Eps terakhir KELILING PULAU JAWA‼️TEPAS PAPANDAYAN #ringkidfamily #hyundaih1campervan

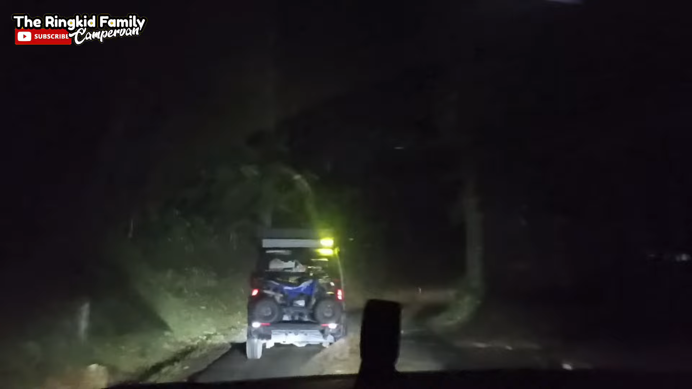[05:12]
Ini masih di jalan Gunung Gelap yang mau ke arah Cikajang Garut guys.
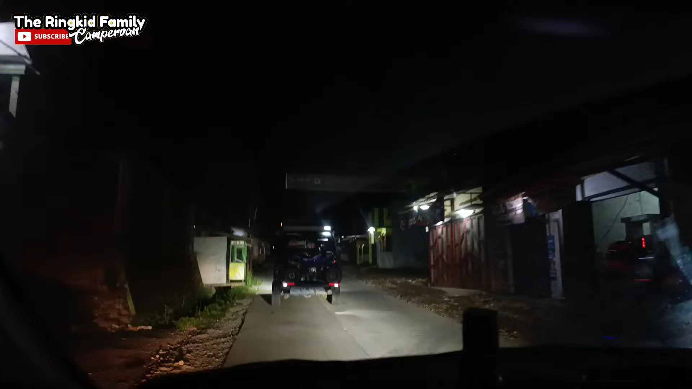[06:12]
Dari belok kanan belok kiri tadi cuman 3,4 km aja guys. Ke Tepas. Jalanannya udah beton guys.
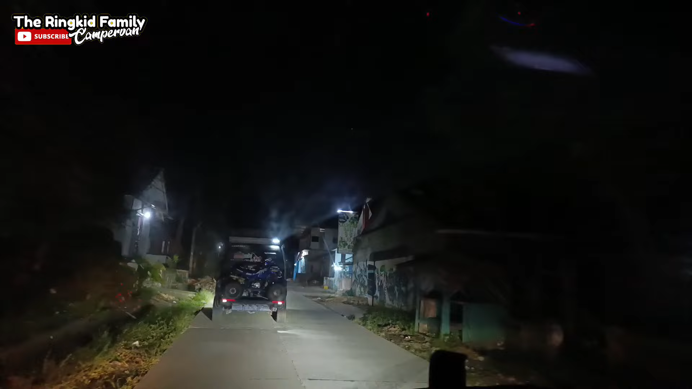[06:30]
Jalannya udah mulai kecil tapi udah beton guys.
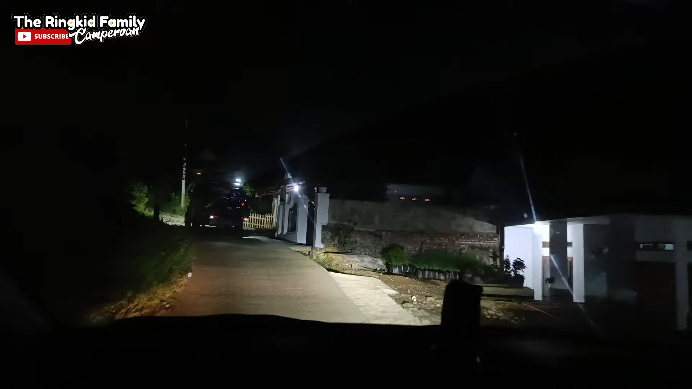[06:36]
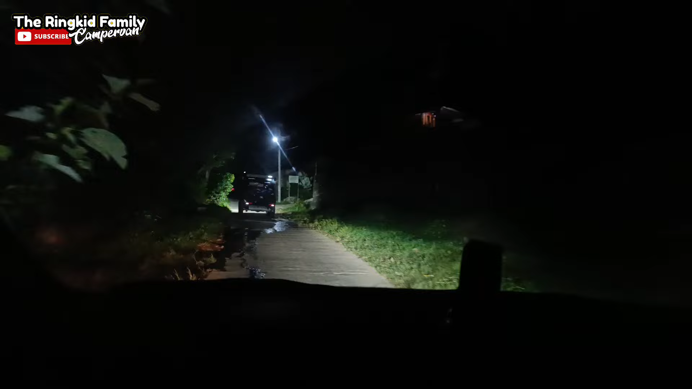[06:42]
Terus menanjak. Dingin di sini guys.